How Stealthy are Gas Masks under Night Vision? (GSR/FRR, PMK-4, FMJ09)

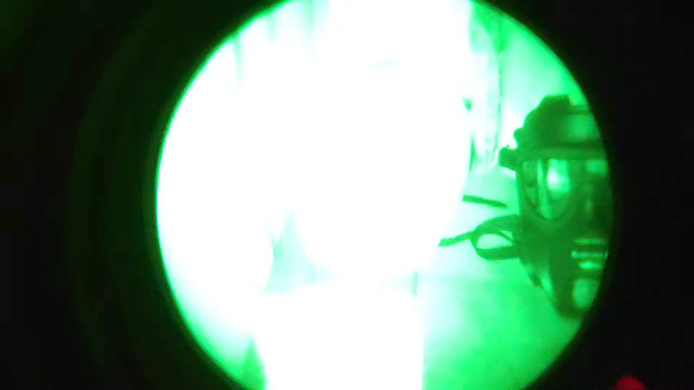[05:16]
Boom. Boom. Yeah.
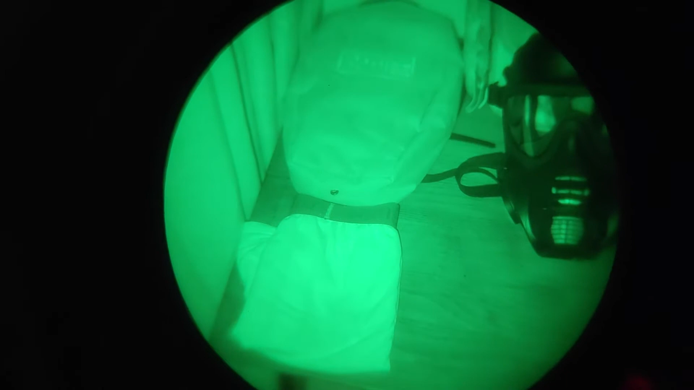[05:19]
That's the difference between NIR compliant and non-compliant.
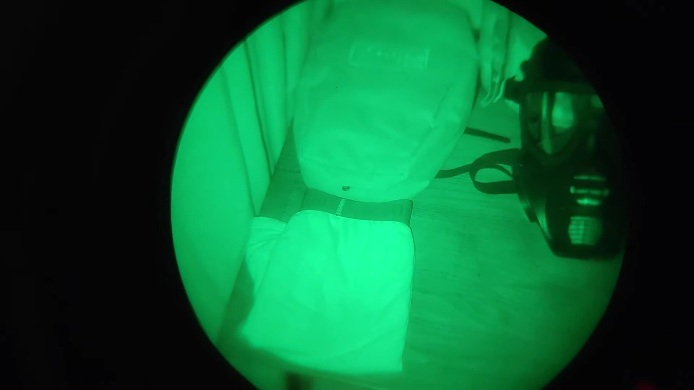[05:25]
The black underwear appears to be bright white. It's reflecting a lot of NIR.
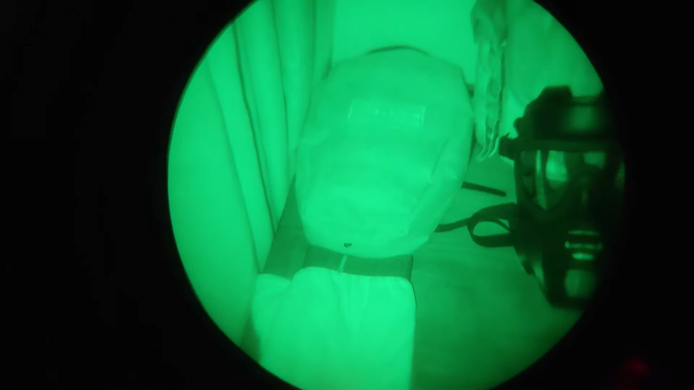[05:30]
And the carrier, well, it's also reflecting quite a lot,
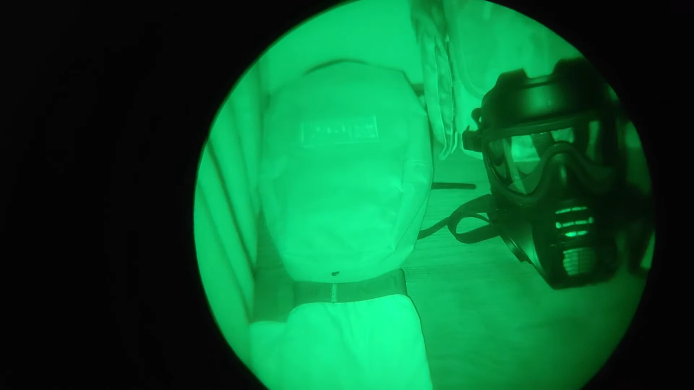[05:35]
but it's not contrasting with the table as much as the black underwear.
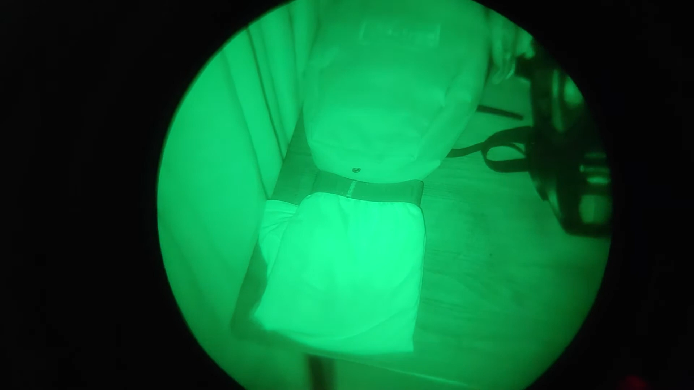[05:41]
All right.
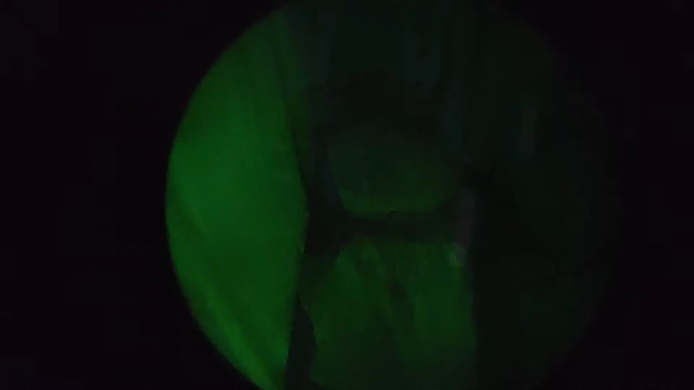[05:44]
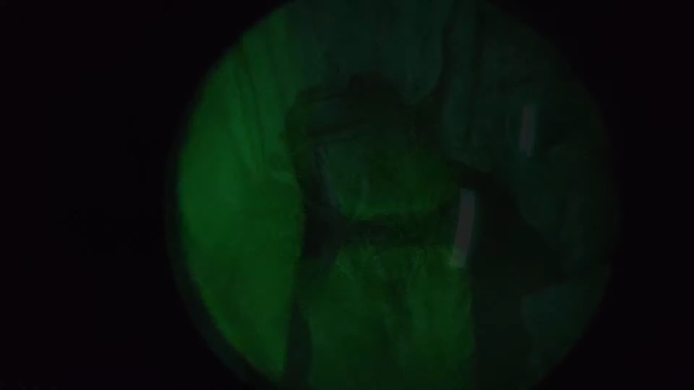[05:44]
So yeah, this is the FR under passive night vision. And yeah, it's pretty dark. It's not reflecting a lot of NIR. It's definitely not reflecting a lot of visible light.
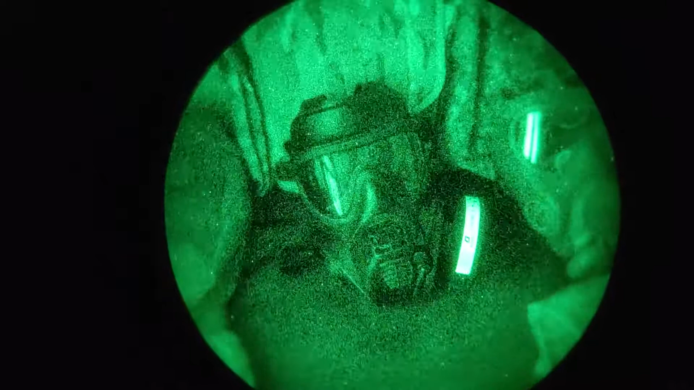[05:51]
So yeah, the FR, if you're wearing the FR, and by that extension, the GSR at night, you're pretty much, your face is going to blend in pretty well to the environment.
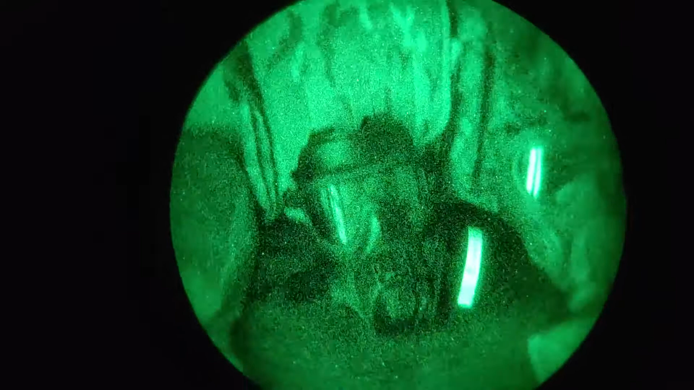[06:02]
But its carrier though, its carrier is contrasting quite a lot with the table, with the wooden table.
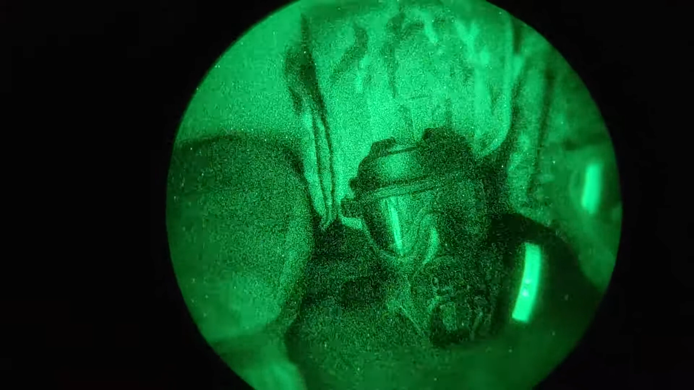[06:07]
And well, it's not as bad as the black underwear.
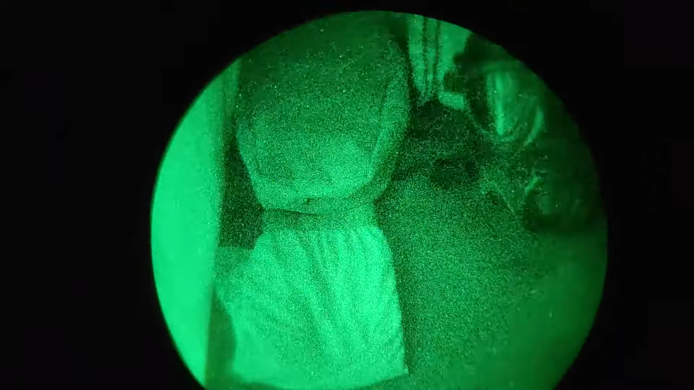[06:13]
But yeah, if someone, yeah, if it's,
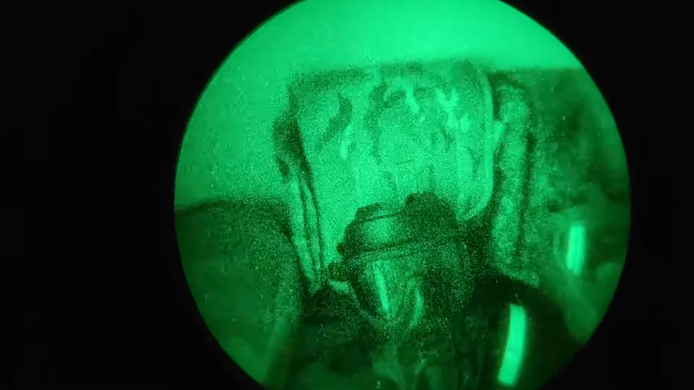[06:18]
if you have a strong moonlight out, or if someone's using active IR illumination, it's probably going to stand out.
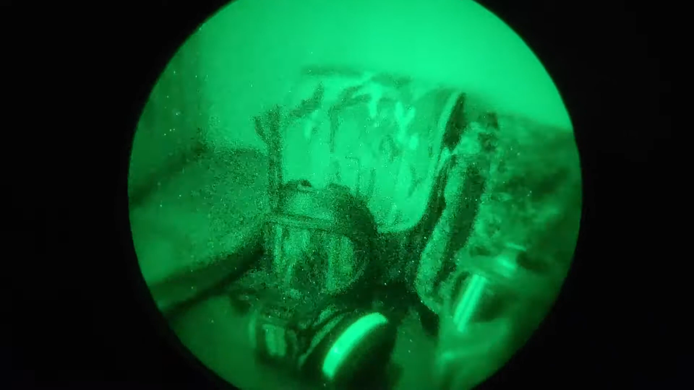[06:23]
And let's just switch over to active illumination to see.
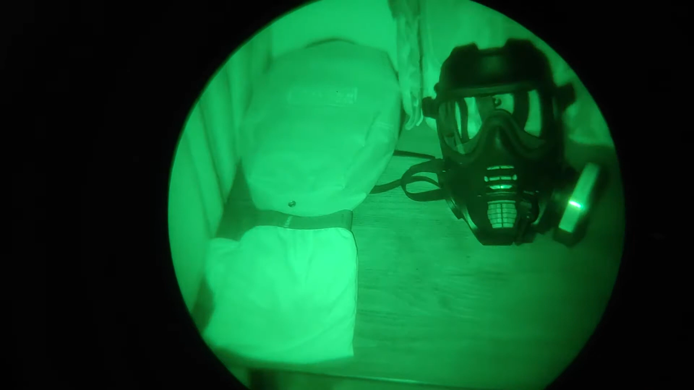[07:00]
Again, the black underwear is reflecting more than anything else on this table. All right. So this is the PMK4 under passive night vision.
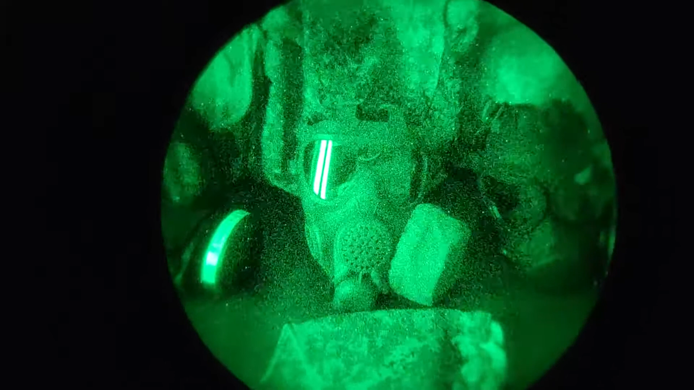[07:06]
It appears to be performing rather well. It's not contrasting a lot against the table.
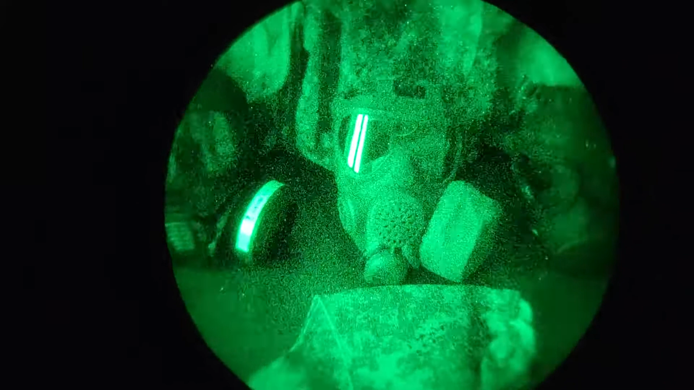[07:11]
Its issue kit, however, its filter stock is, yeah, pretty bright. It's reflecting quite a lot of NIR. It's a camo cover for the gas hood. It also looks like it's reflecting quite a lot of NIR.
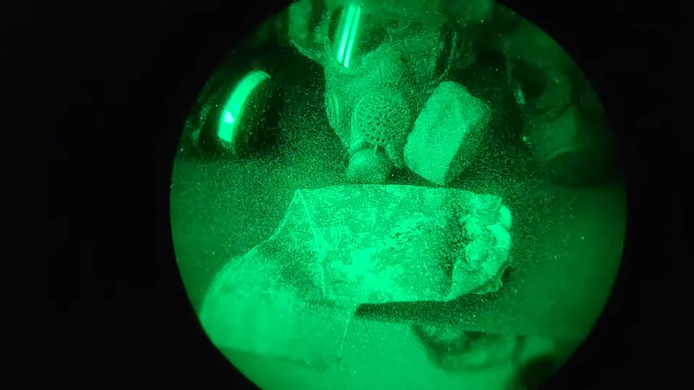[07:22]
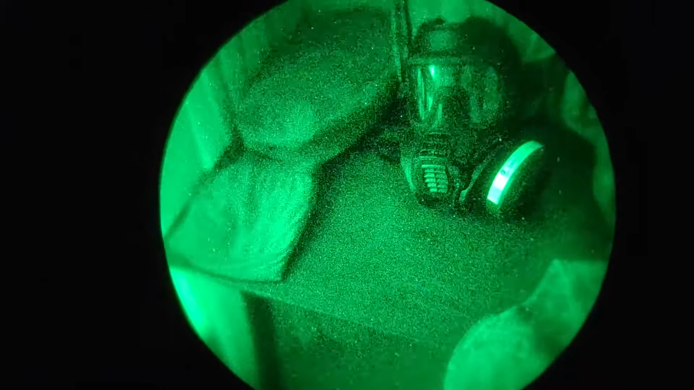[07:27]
Yeah, it's not as bad as the black underwear, but it's still contrasting quite a lot under passive night vision.
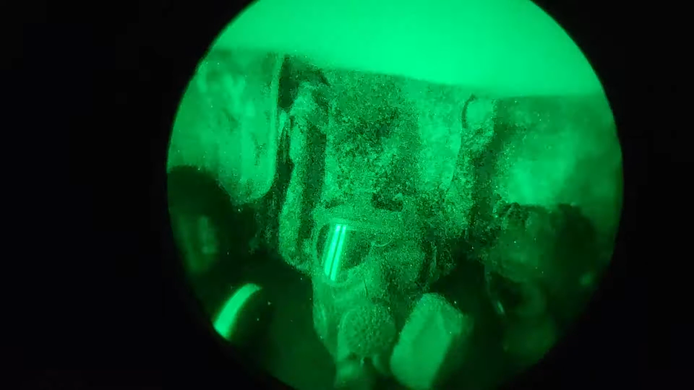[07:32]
Oh, its carrier though, it appears to be better than the Scott GSR carrier under passive night vision.
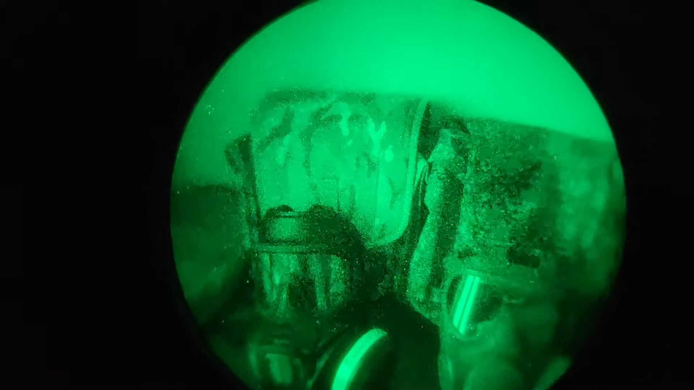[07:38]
So now let's turn on active night vision, active IR illumination and see what's what.
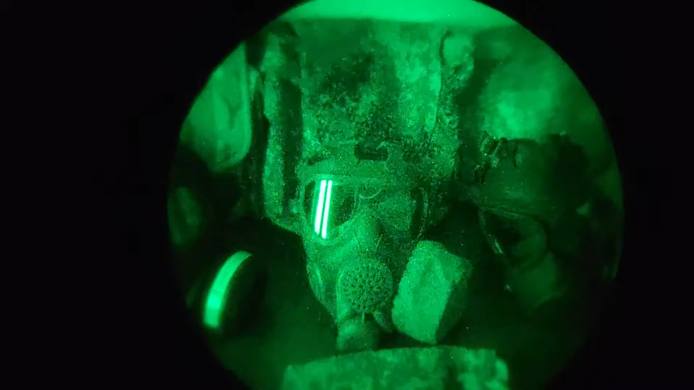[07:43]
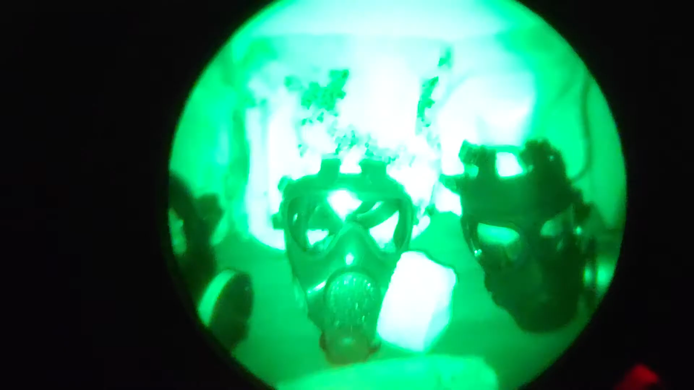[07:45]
So boom. Boom. Okay. So under active IR illumination, it still appears that the PMK4 face piece is still performing rather well, but its issue kit, the filter sock, the camo cover for the gas hood. Oh, and the carrier as well all appear to be very bright.
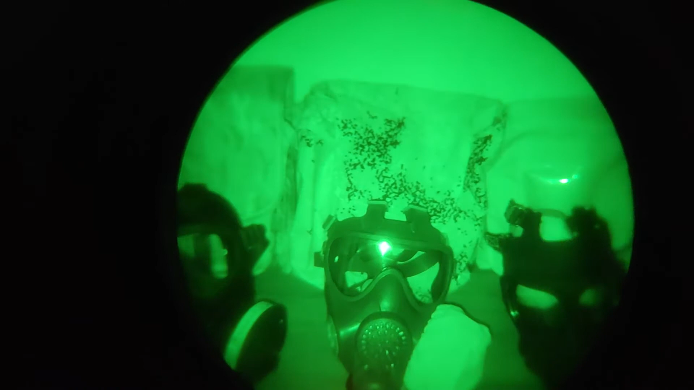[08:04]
And even though the carrier appears to be darker under passive night vision compared to the FR or the GSR's carrier, under active night vision, however, it appears to be brighter. So yeah, the issue kit with the PMK4, eh,
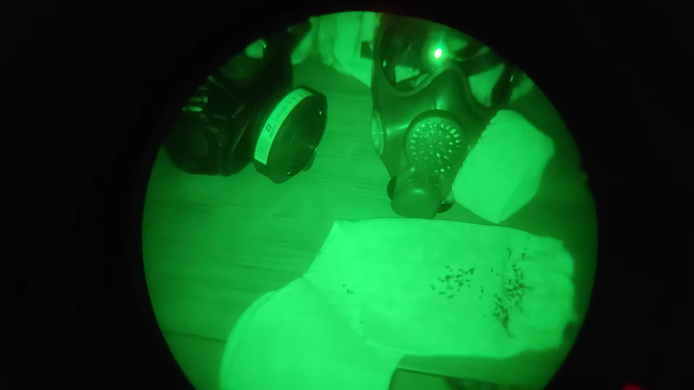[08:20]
not exactly really nice under active IR illumination for blending in, but the face piece itself is still pretty nice for blending in. So they're sad.
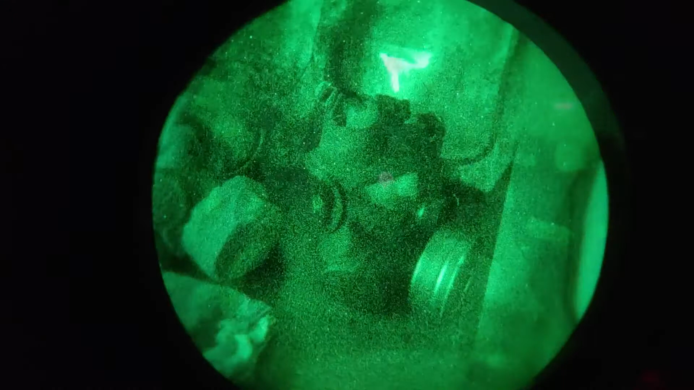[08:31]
Now onto the FMJ09. Well,
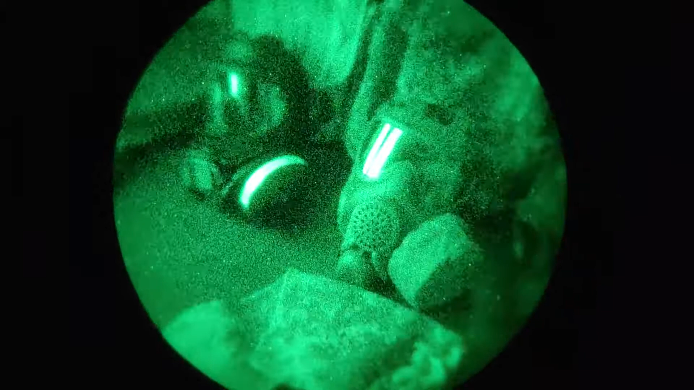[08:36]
its face piece is somewhere between the PMK4 and the Scott FR.
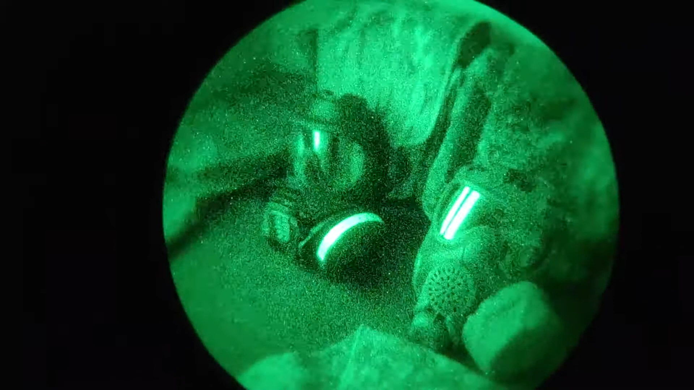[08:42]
So if I were to rank these three on how much, how, how less,
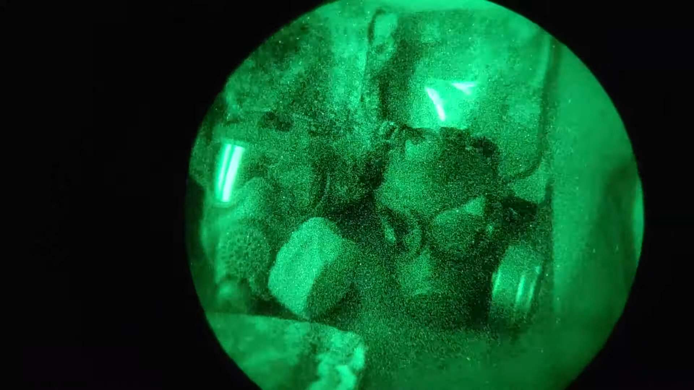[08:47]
how little, uh, NIR they reflect under passive night vision,
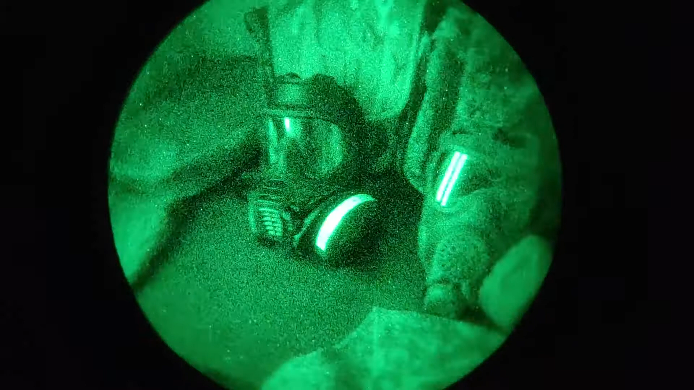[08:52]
then the FR reflects the least followed by the FMJ09 with the, uh, uh,
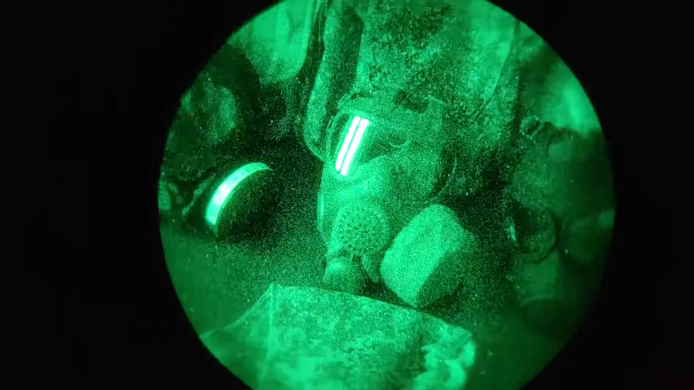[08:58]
PMK4 reflecting the most NIR under passive night vision.
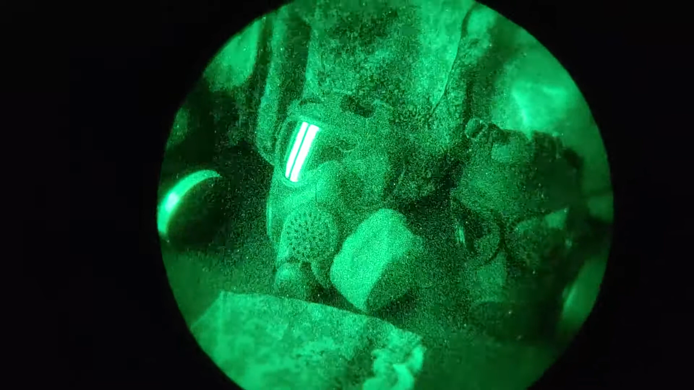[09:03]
But even though the PMK4 ranks last, it's still very serviceable.